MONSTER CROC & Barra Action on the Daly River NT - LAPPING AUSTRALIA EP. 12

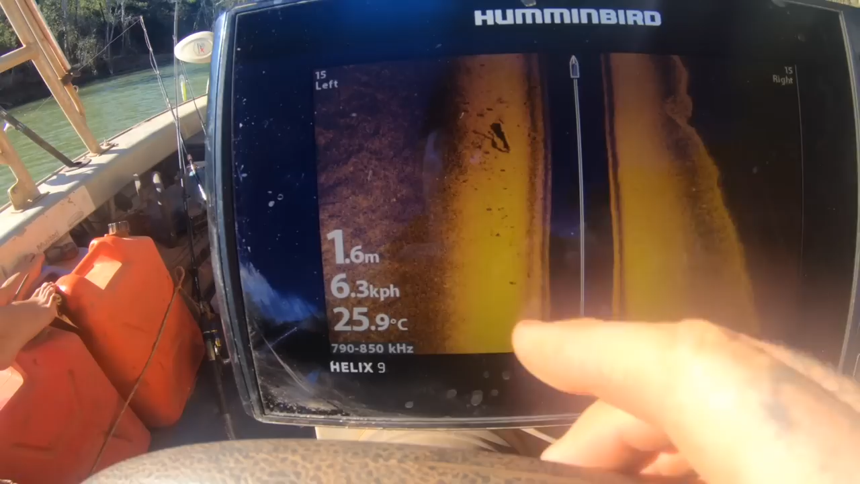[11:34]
On screen: depth 1.6 m, water 25.9°C
And once you get to the mouth where it meets where we put the boat in, it's like all rocky and stuff.